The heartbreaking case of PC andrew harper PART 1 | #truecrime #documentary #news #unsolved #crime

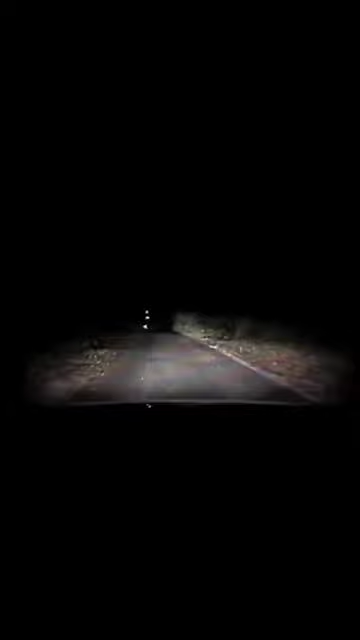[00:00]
It was a clear summer night in the Berkshire countryside, located in the gentle rolling hills of southeast England. The narrow, twisting back roads were still and quiet aside from the occasional car passing by.
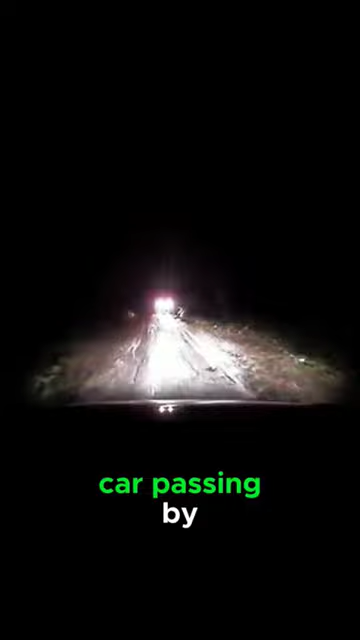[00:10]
Few other signs of life stirred, but unbeknownst to sleepy villagers,